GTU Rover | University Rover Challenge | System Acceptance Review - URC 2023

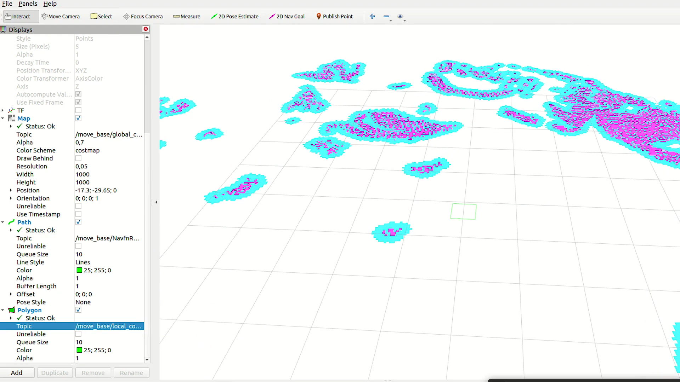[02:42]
The Z2 stereo camera are used to create a 2D global map and detect obstacles.
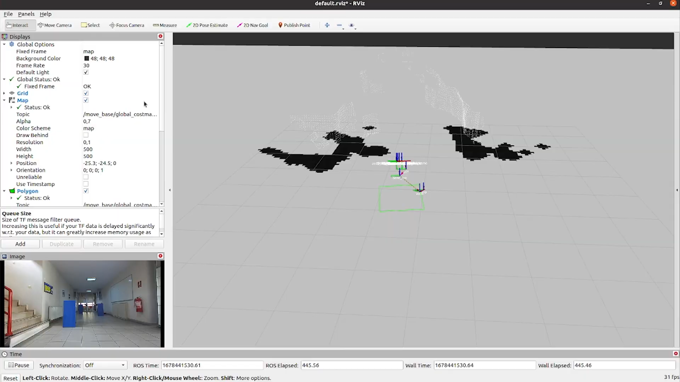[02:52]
The 8 star algorithm calculates the most efficient path to the destination, ensuring that the rover could get to the goal as quickly and safely as possible.